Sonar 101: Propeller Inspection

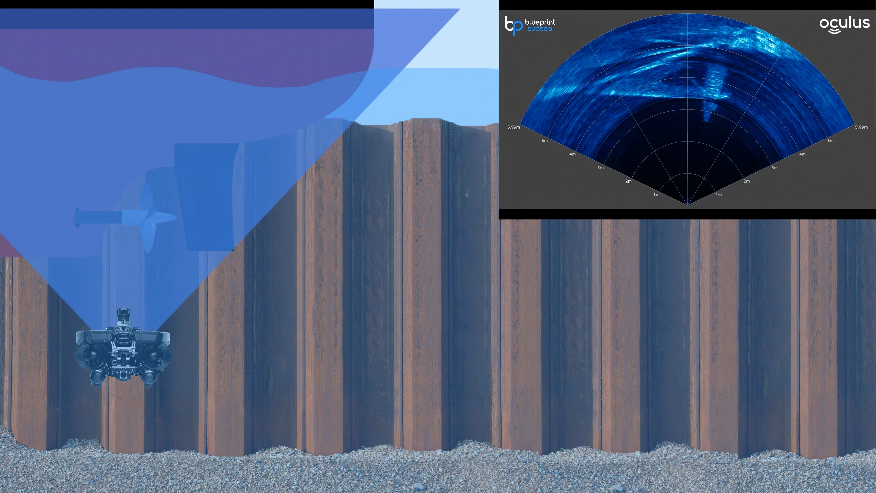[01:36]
Now as we rotate around the side and start to angle up we're actually getting a bit of a cross section of the hull as well.